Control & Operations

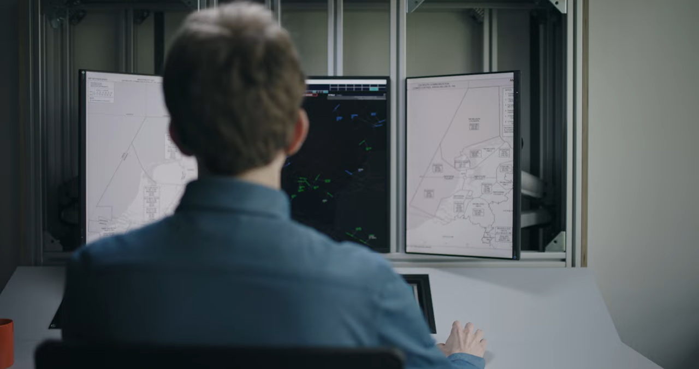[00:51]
In order to minimize the fuel burn of an aircraft.
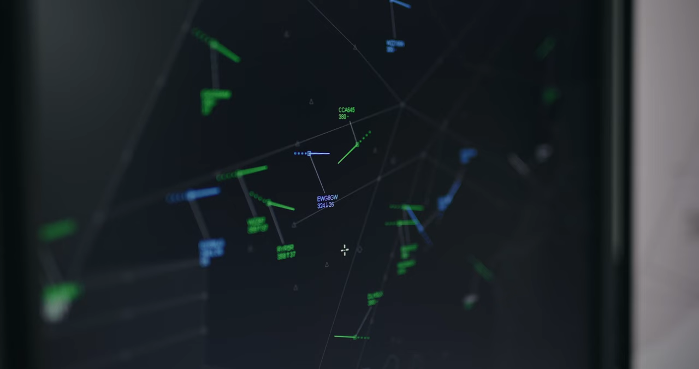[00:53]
For example here you can see that automation takes care of all blue aircraft. While the human air traffic controller is in charge of all green aircraft.